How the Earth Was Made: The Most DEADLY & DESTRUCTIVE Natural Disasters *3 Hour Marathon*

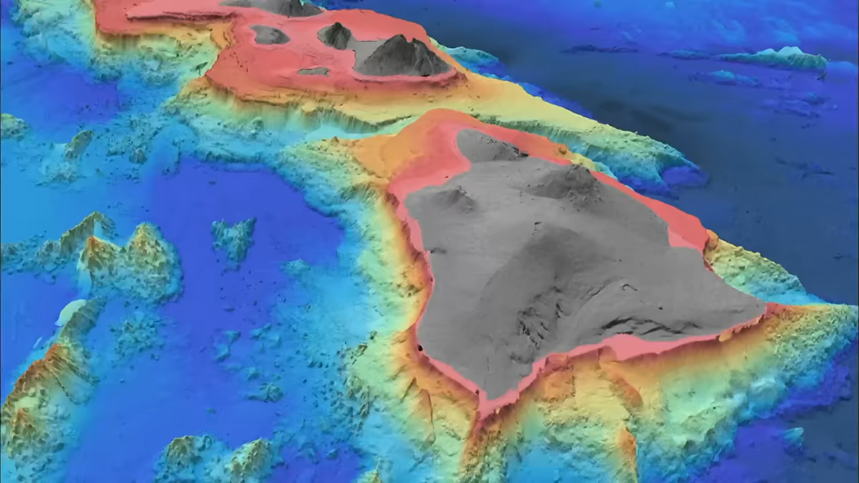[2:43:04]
creating a bulge 750 miles long and 500 feet high.
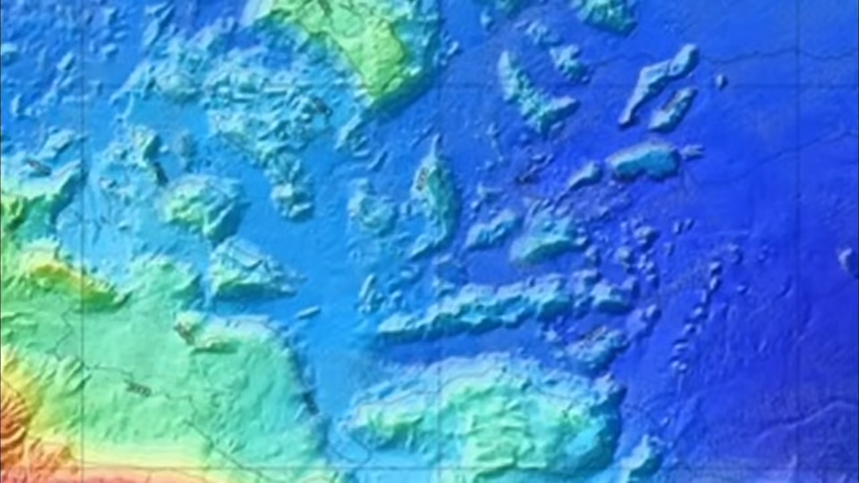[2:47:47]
some larger than the island of Manhattan.